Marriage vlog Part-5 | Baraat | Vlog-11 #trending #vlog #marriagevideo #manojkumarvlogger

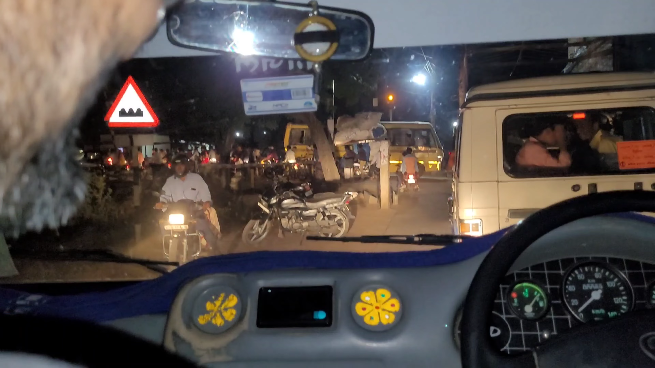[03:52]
और हम ट्रैफिक में फंस चुके हैं। कितना ट्रैफिक है भाई।